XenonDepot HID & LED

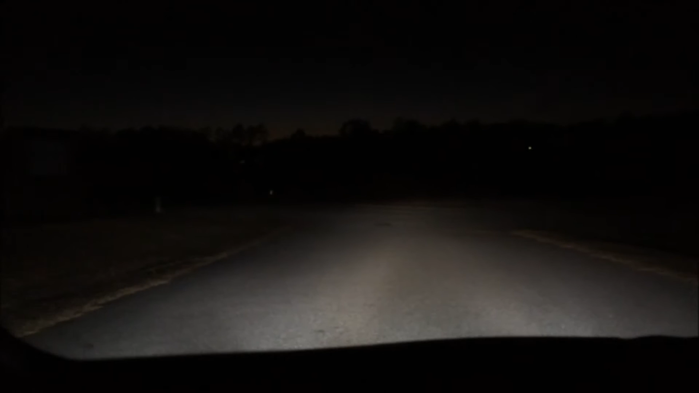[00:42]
a good bit of light output with the HIDs over the LEDs I had in here. That's the high beams, the stock, and that's the Xeon Depot HID along with the LED fog lights. You have aYaš.